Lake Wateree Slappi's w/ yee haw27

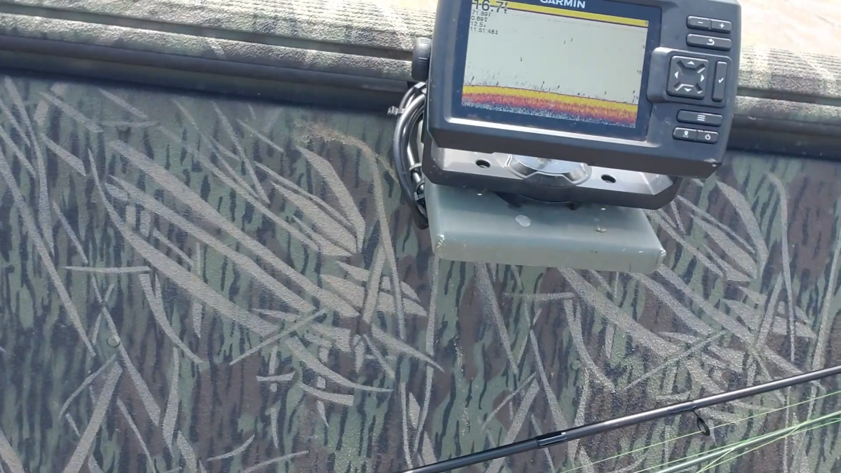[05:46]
so basically i'm paying attention to the depth and the speed that i'm going
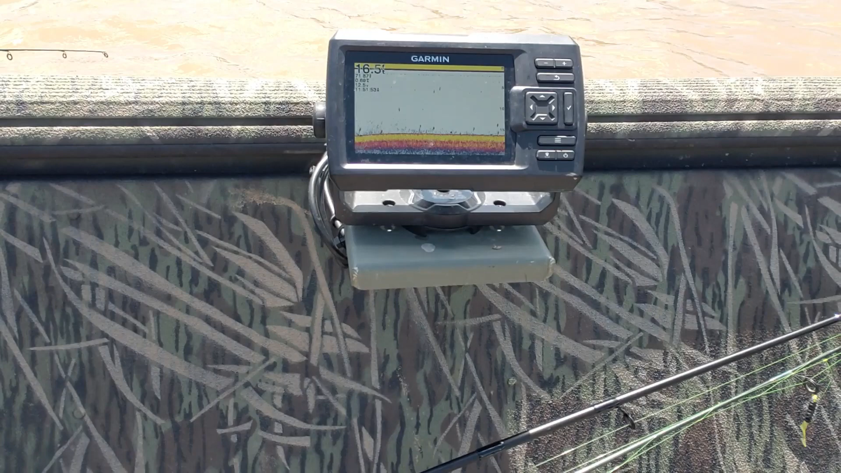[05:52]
right now it looks like we're pulling at point seven miles an hour um
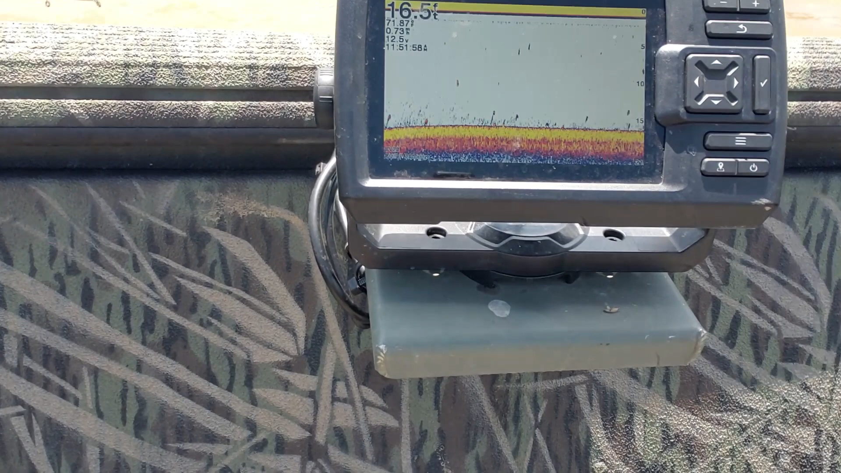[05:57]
we got a good wind with us so we're trying to fight the wind today and we're at